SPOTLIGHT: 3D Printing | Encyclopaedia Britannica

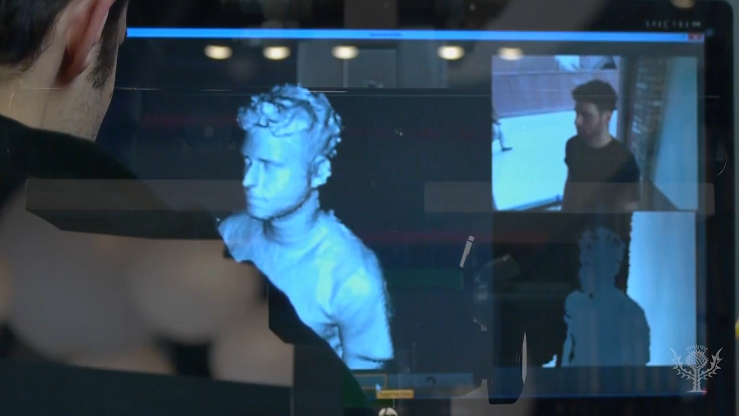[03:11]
The camera watches the subject on a rotating platform as it creates a digital 3D model.
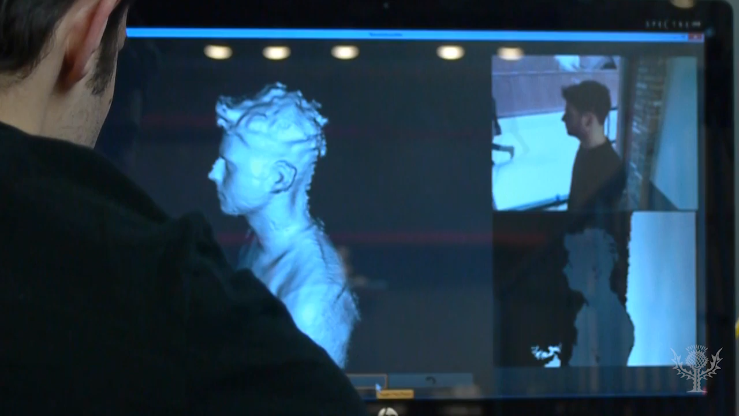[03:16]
Objects can be scanned in 3D using infrared cameras, laser scanners,